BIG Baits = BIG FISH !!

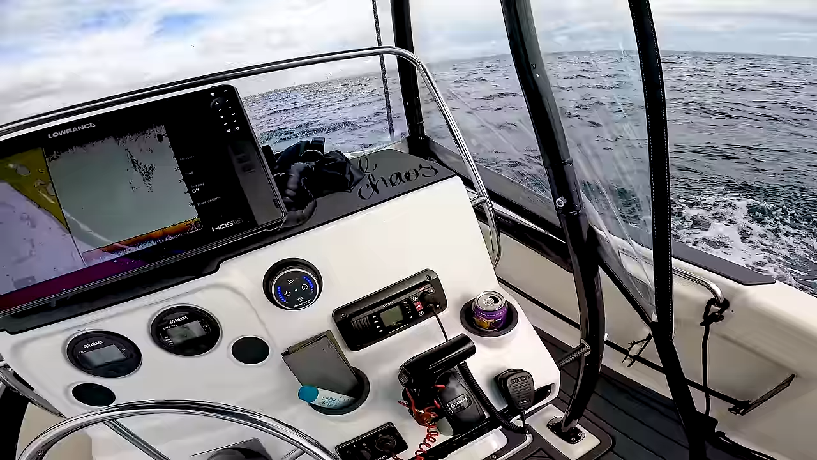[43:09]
We might have a, oof, there you go, you can see all the fish on the sound of there.
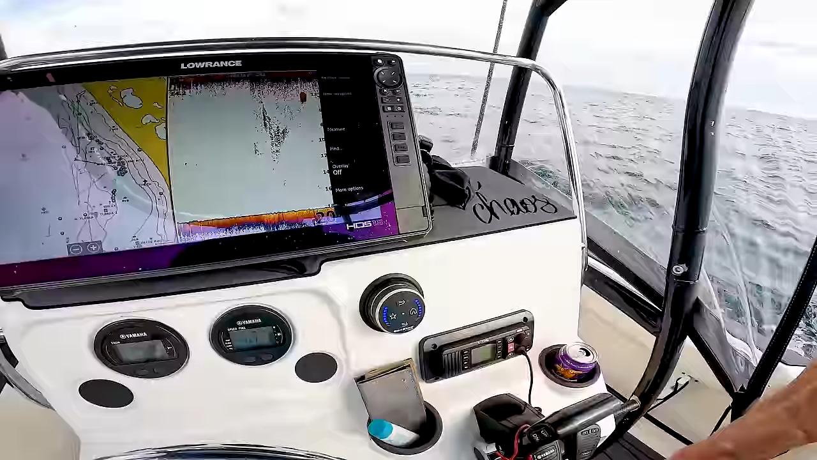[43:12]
We might have a bit of a cast at these guys, maybe grab one or two for bait, throw in the freezer, but I really do want to try and find a bluefin. So we will keep looking as long as we have to.